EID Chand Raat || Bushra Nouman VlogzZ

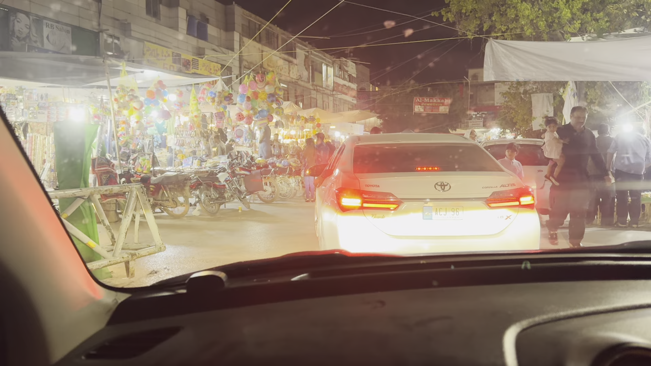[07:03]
نہیں چلے کہ بہت زیادہ ٹرافک ہے یہ لوگوں کو چھوکتے ہیں
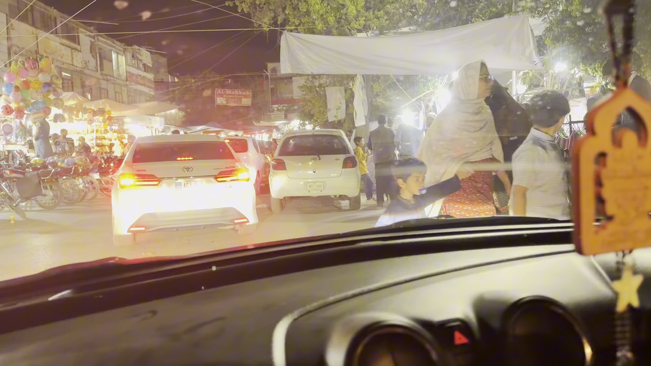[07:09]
اتنے لوگ ہیں نا اور بارکنگ ہی نہیں مل رہی